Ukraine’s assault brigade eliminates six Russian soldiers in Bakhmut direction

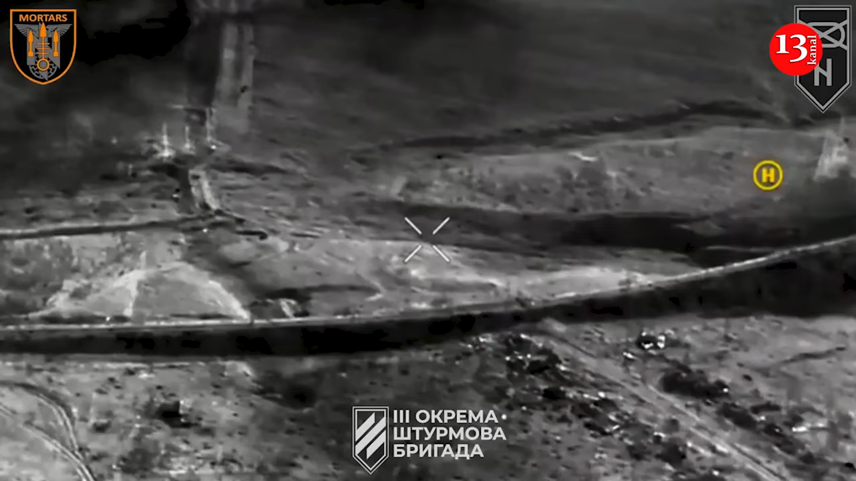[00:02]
Soldiers of 3rd Assault Brigade eliminated six Russians in Bakhmut Direction.
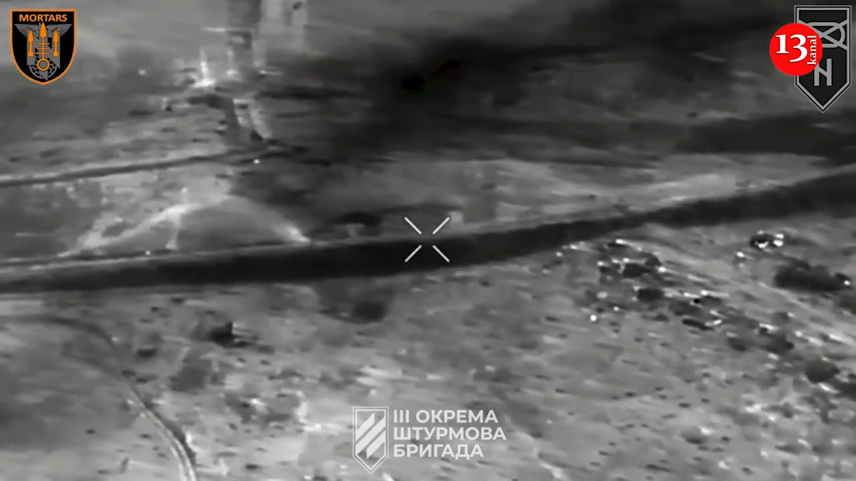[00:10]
As a result of accurate mortar hits and destruction of Russian positions, soldiers of the 1st Mortar Battery of the 2nd, mechanized battalion of the 3rd Separate Assault Brigade eliminated six occupiers in the Bakhmut Direction.